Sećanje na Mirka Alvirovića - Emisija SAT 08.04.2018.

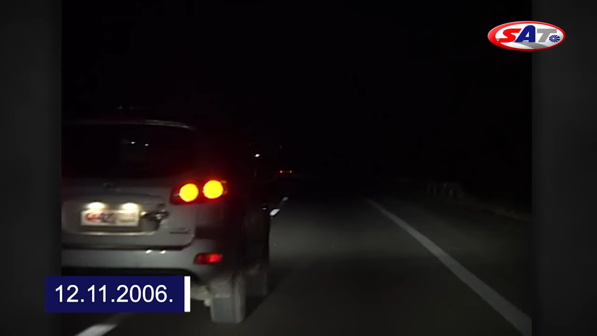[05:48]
Poštovani gledalci, ekipa emisije sad putujući prema Beogradu, odna čim je prošla mali požaravac, evo šta je zatekla na autoputu.